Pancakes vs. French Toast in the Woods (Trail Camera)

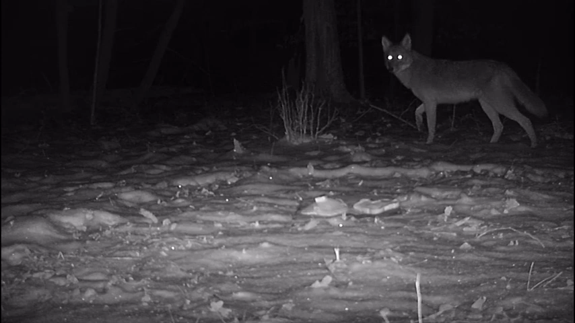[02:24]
right there we have our koi wolf coyote wolf mix and again he kind of runs right by but if it was a little warmer and he could really smell it and he probably could smell it but he just wasn't as interested in it but i think if it was warmer he'd be a lot more interested and maybe just devour one of those over the other one of
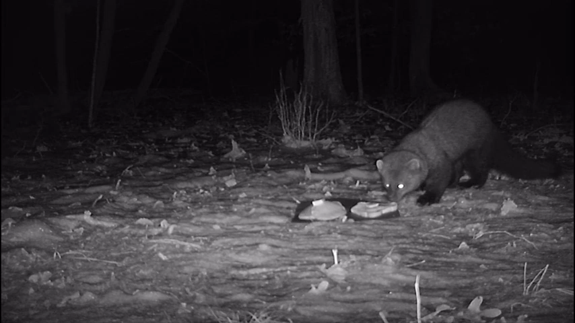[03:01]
those over the other We got a little fisher weasel friend here, and he's going straight for the butter. Is anyone like that at home going straight for the butter? I don't know, but that butter's got a lot of calories, so that's really good for him. I'll tell you right now, it's going to be this fisher weasel who's going to decide the winner.